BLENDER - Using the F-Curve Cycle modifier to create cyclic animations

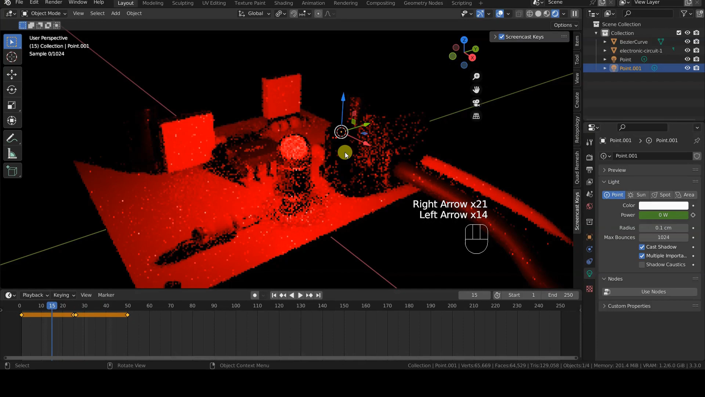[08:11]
Examining the result obtained up to this point in rendered mode, in the 3D viewport, we see that the first cycle is executed correctly. Obviously, from the 51st frame onward,
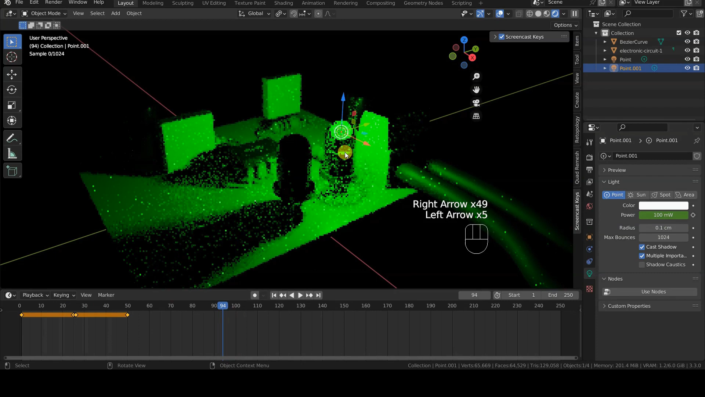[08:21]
the second LED will be permanently on, while the first LED will remain off.